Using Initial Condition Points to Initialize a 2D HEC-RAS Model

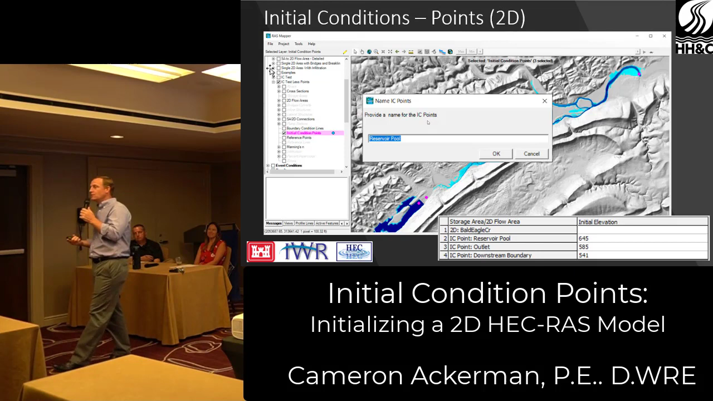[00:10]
So I wanted this for at least five years and we finally got the time slash money slash dedication to do it and that's the ability to set the water surface based on initial condition points. So think of your river as being gauged and you want to set the initial water service based on your known gauge values. You go in there and set the set known water surface elevations and RAS will do a profile to start your initial simulation. Now a typical situation is really you're modeling like maybe a dam failure scenario and you want to set that horizontal water surface behind the dam.